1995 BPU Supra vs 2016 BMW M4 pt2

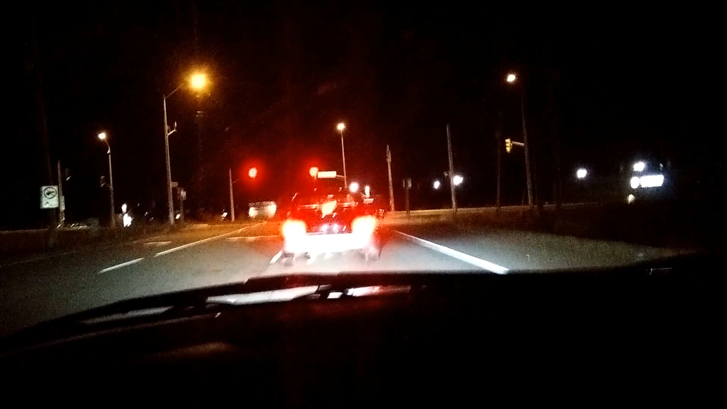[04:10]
Oh, yeah. That last one and then... I think that last one was the most proper one. Whatever it was sitting here.